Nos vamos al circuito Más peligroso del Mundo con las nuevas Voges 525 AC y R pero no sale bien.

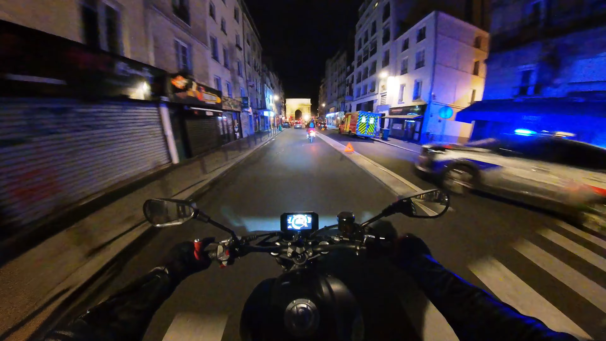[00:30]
siendo el primer país Francia y su segura y limpia capital París. Ya estamos en el eco de triunfo aquí es donde John Wick se peleaba con los malos.
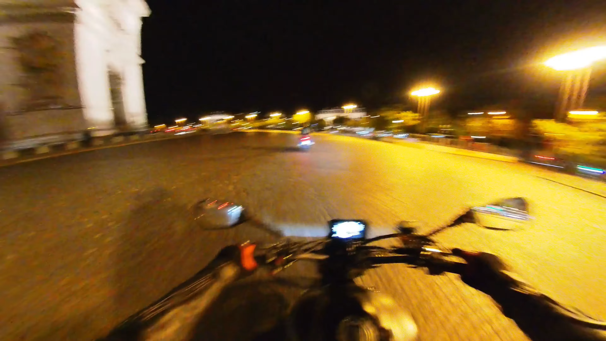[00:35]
Dios, qué apoteósico. Dios, John Wick escalator. Tras la visita nocturna parisina terminamos en una torre de radio bien iluminada para dar paso a los Países Bajos. Y aquí estamos en Ásterdam, ciudad de vicio y droga.